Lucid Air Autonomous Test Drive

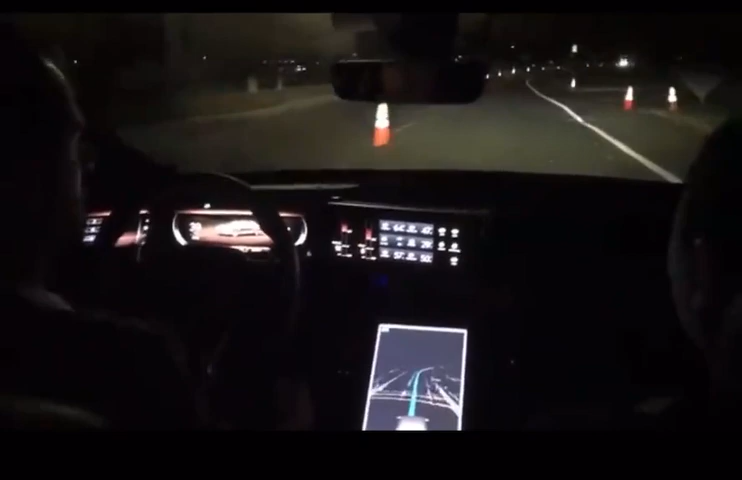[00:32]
This is still a pre-production system, so we still have a person in charge or supervising. So here in the center screen, what you see there at the point cloud, that's a LiDAR sensor that's mounted to the front of the vehicle. And basically the trajectory is where the vehicle will take us. This is so weird.